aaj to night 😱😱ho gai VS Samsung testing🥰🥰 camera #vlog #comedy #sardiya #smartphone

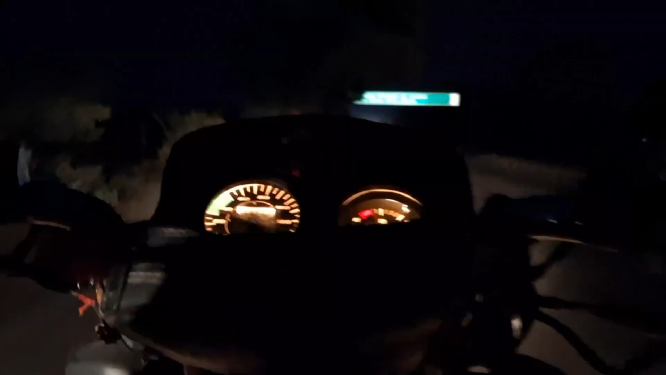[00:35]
भाईयो अभी जान ला रहा रहा है अपा नाइट हो चुकी है फुल तो मैं
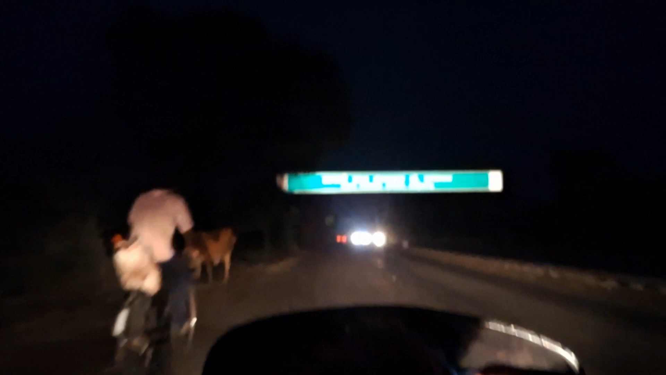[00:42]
देख सको थे आपना रूप गड़ को नगर पाली